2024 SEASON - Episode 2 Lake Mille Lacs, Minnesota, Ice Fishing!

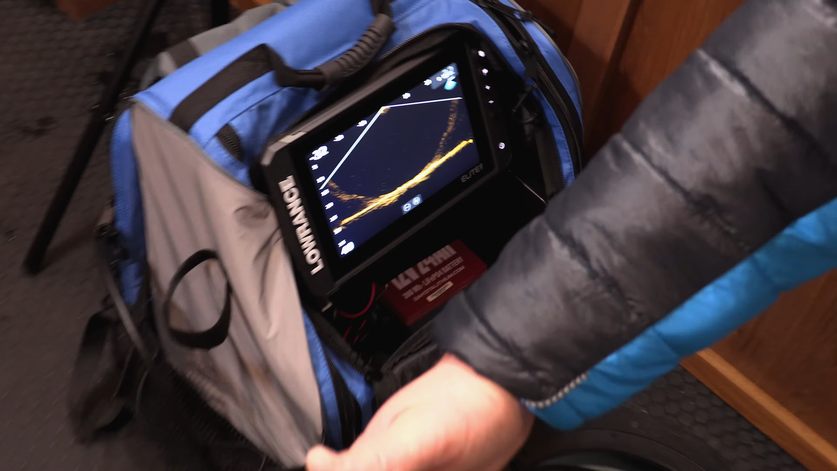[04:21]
Dan opens up one of these holes and he puts his transducer down and he activates the Lowrance.
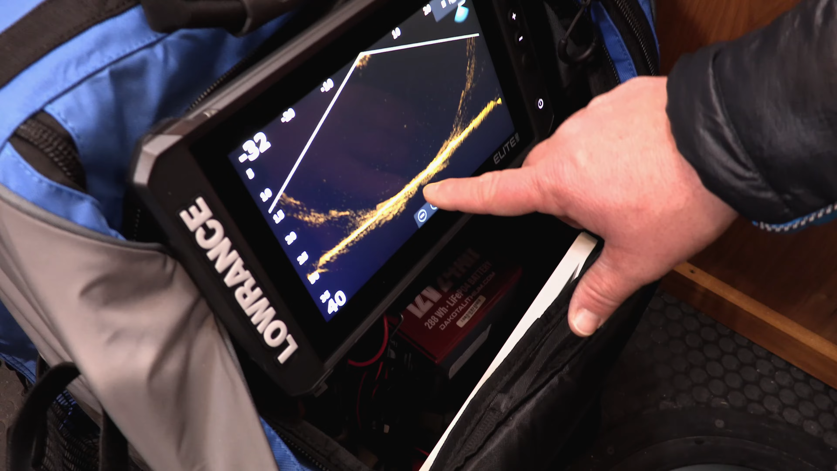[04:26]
And you could see not only straight down, but anywhere around in proximity under that hole.
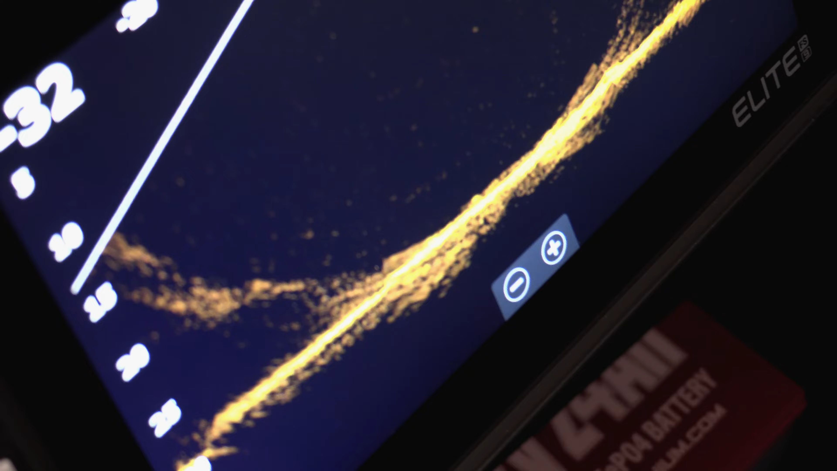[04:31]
I'm telling you, it's one of the most effective tools to catch more fish that I've ever seen happen in the fishing industry.
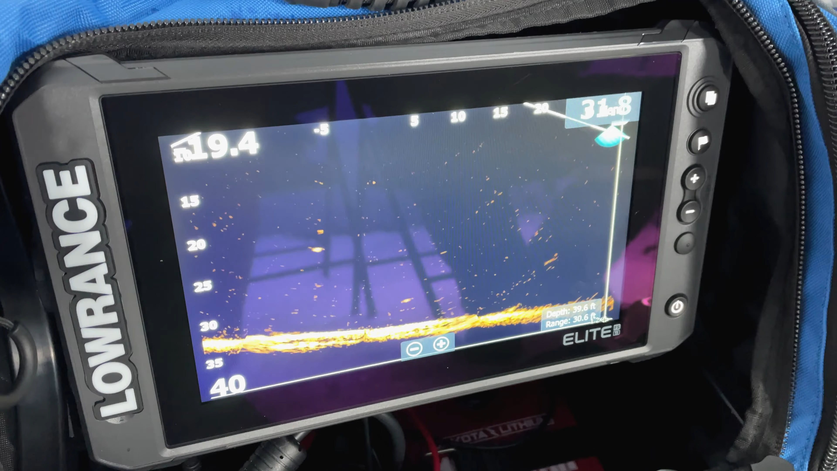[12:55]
Again, we've got our Lowrance fish binders down there, and man, the fish are just all over it.
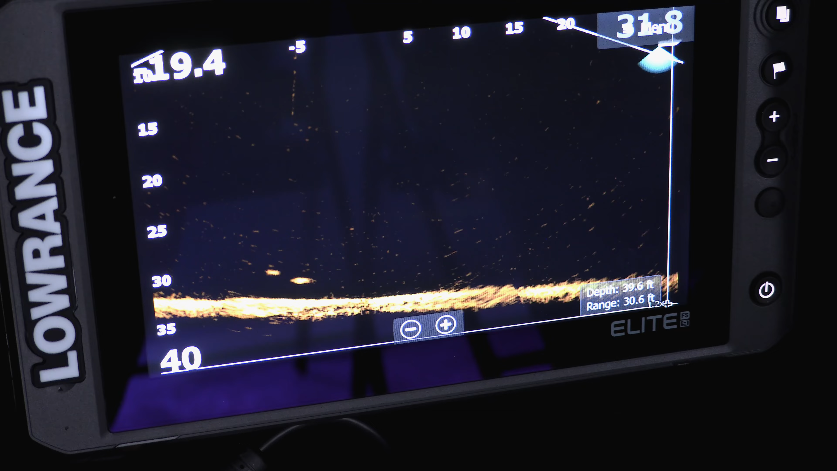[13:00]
And so they put us on a really hot spot. We're catching these perch, like one after another, one after a couple walleyes.
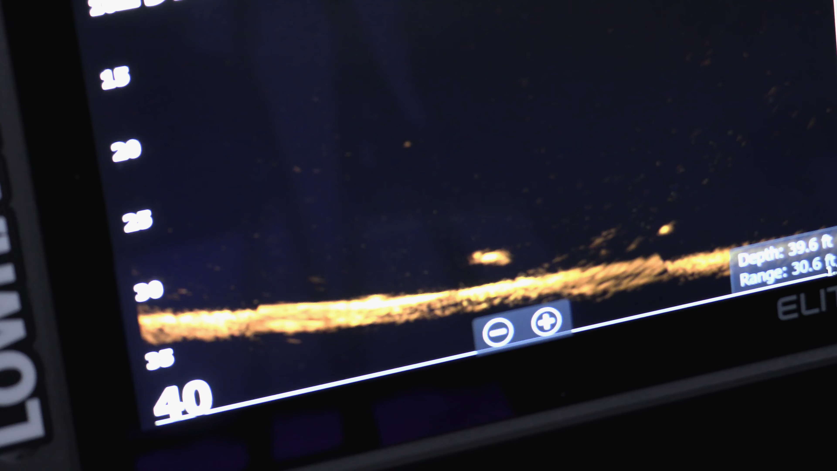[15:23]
We think, okay, here comes another fish working up. You try to lift that jig up a little bit off the bottom, the blob comes up, and this time it eats, and I'm hooked up this time.